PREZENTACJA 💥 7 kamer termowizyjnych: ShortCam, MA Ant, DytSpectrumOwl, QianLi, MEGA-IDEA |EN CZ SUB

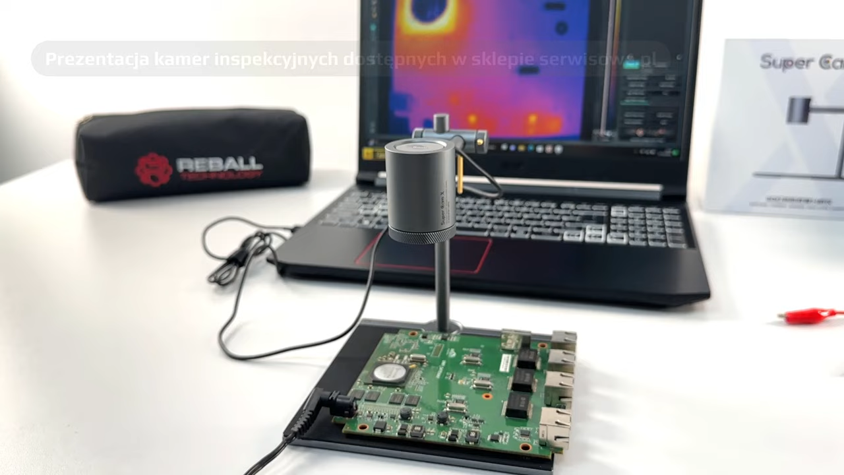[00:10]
Miejsce lub element wykazujący dużą temperaturę
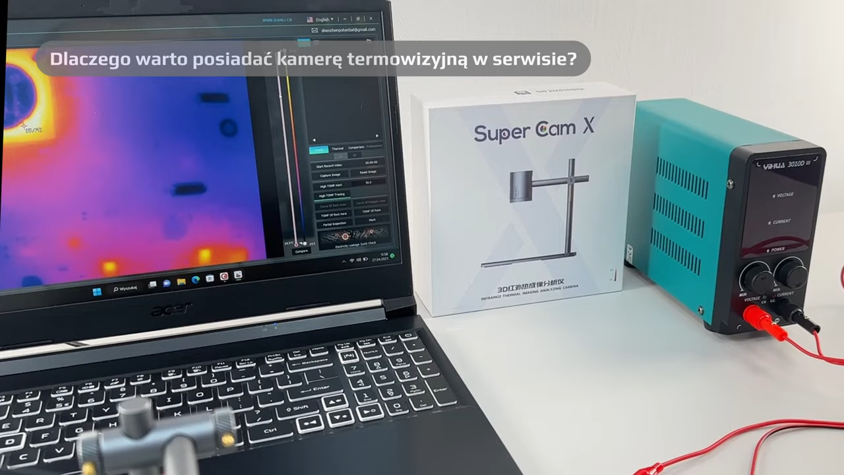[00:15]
zostanie zaznaczony z odpowiednią barwą kolorów ciepłych.
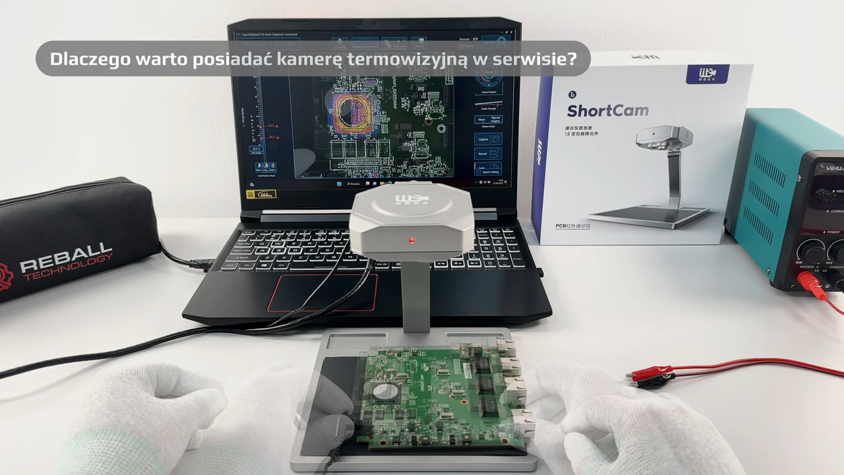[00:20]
Jest to metoda diagnostyki, która nie wymaga dodatkowego stresowania naprawianego przez nas urządzenia.
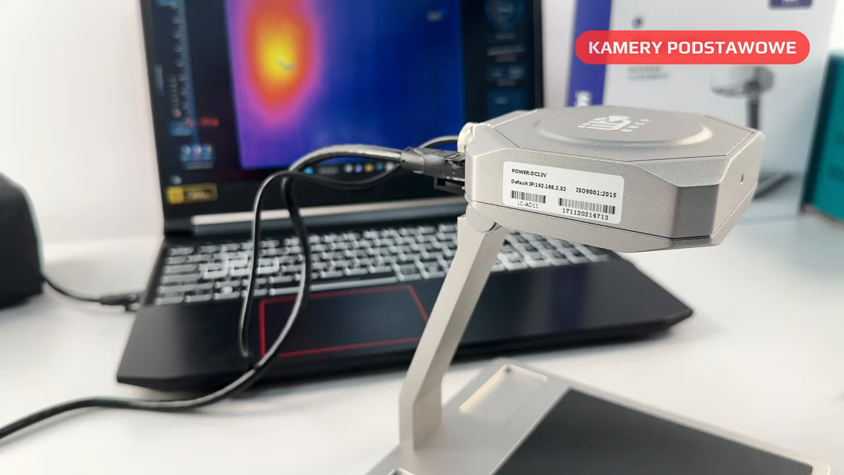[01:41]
LC-AD11 jest montowana na stałe na dedykowanym uchwycie dołączanym do zestawu. W grupie zaawansowanej posiadamy aż cztery propozycje.
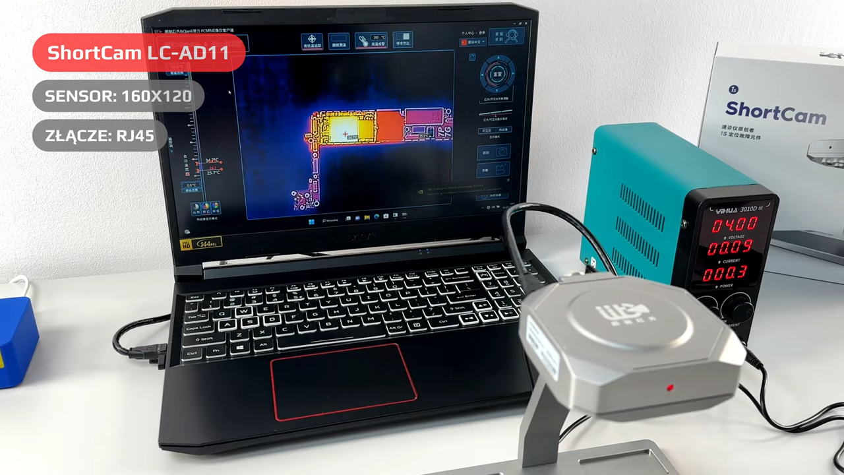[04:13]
Naszym zdaniem to idealne urządzenie dla osób prowadzących szkolenia z zakresu lutowania czy diagnostyki płyt głównych, szczególnie z uwagi na wysoką jakość obrazu oraz wbudowany port RJ45.
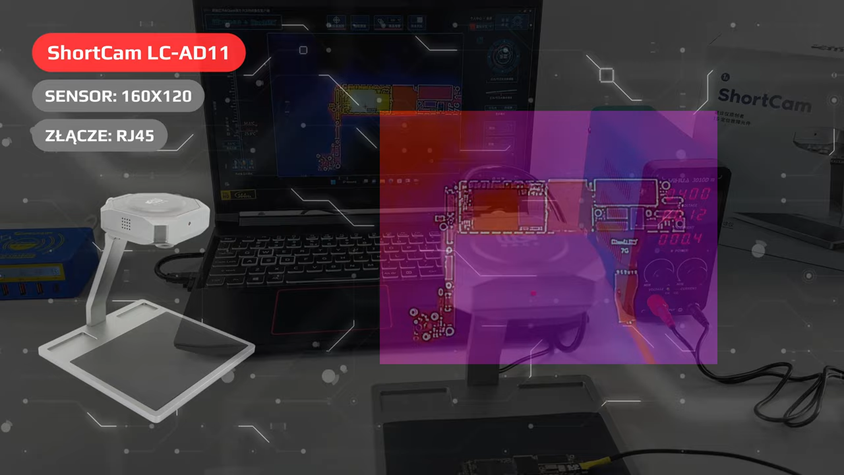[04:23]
A tak prezentuje się przykładowe nagranie z inspekcji płyty głównej smartfona z użyciem tej kamery termowizyjnej.
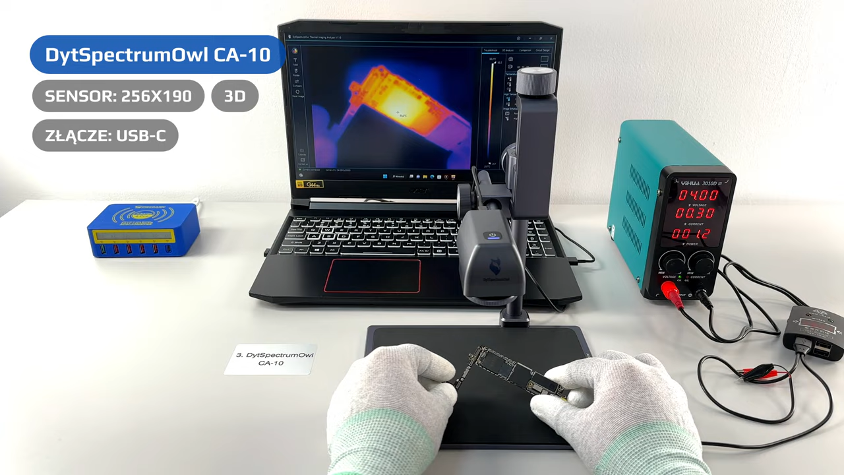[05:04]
DYT Spectrum All CA10 pracuje w oparciu o interfejs USB-C, a rozdzielczość sensora to aż 256x190 pikseli.
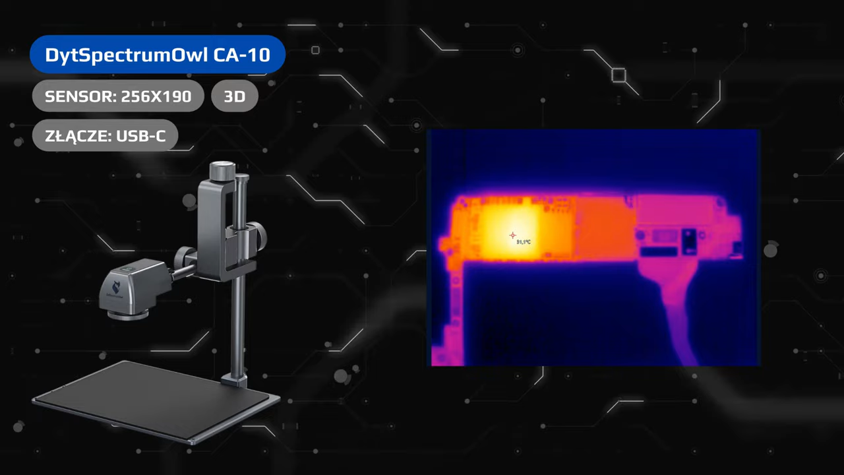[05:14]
Kamera posiada także opcję prezentacji gorących punktów analizowanego obrazu w formie trójwymiarowej.
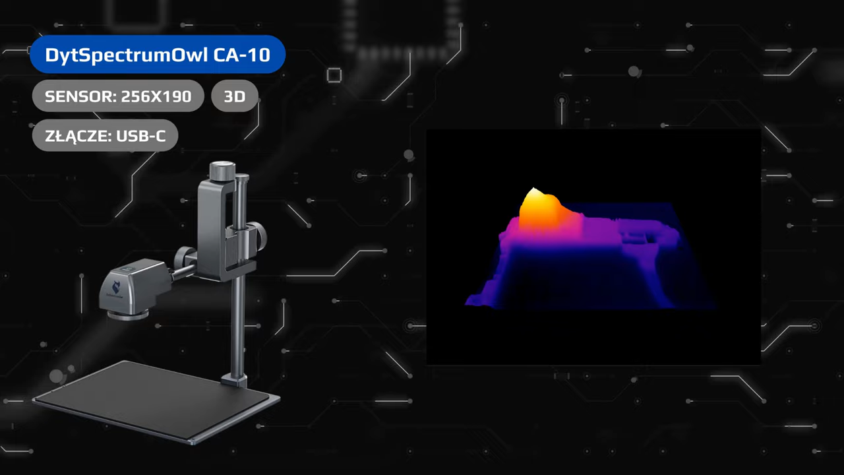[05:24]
MA Ant Super IR Cam to urządzenie znacznie mniejszych rozmiarów.
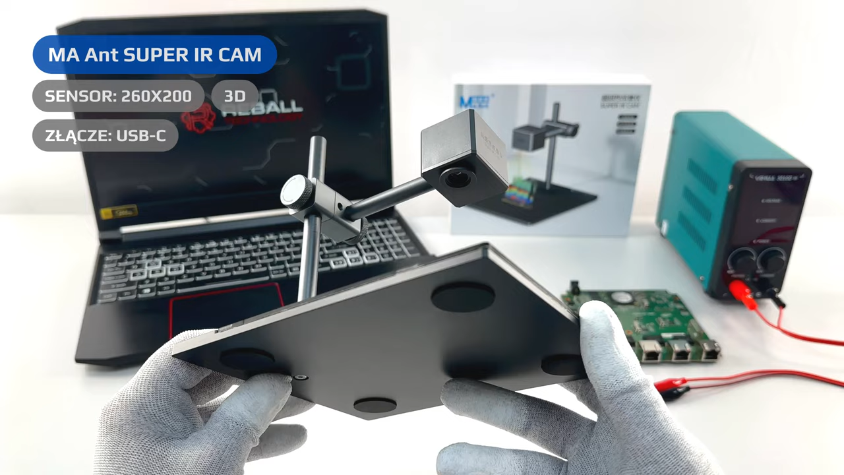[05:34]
Kamera posiada port USB-C, który służy do zasilania i komunikacji z komputerem. Mamy możliwość regulacji wysokości głowicy oraz kąta jej nachylenia względem podstawki, która jest w całości pokryta gumą odporną na wysokie temperatury.
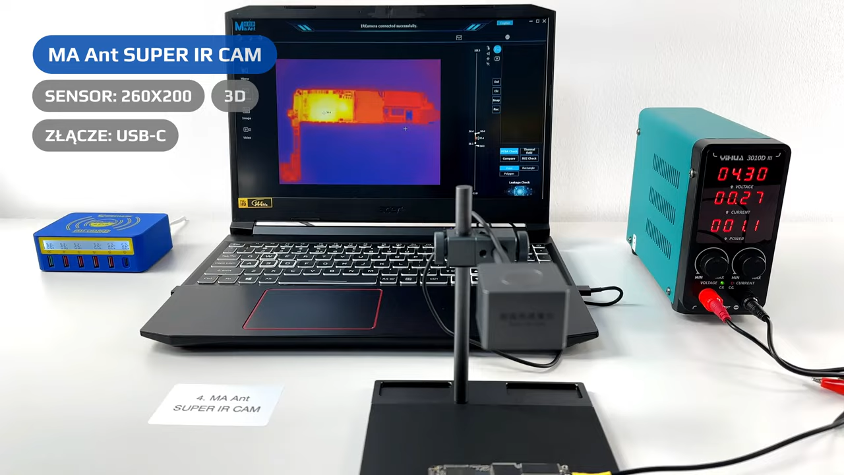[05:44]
W tym modelu dostępna jest także opcja mapowania ciepła w trójwymiarze.
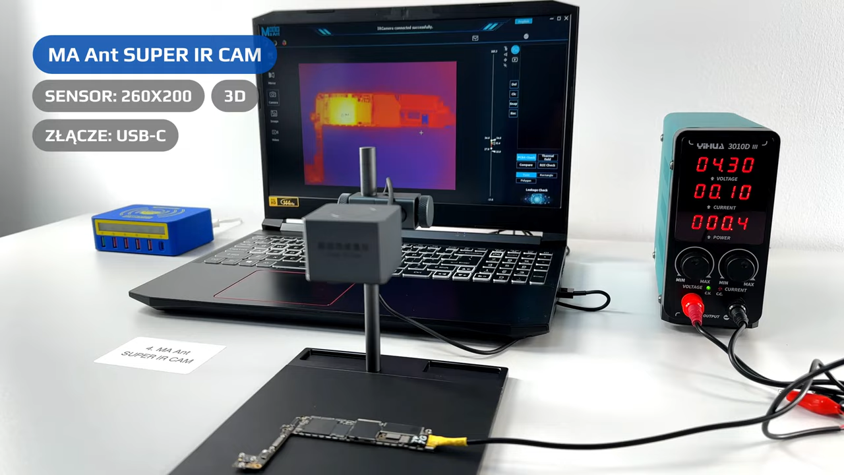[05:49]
Sensor o rozdzielczości 260x200 pikseli daje ostry i czytelny obraz.